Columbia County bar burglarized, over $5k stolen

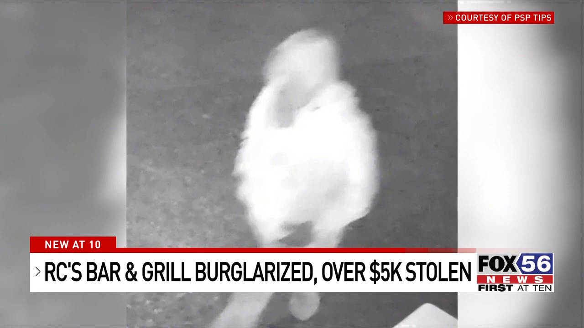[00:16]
Suspect was wearing a hooded sweatshirt, a coat and a bandana and took off in a southwest direction from the bar.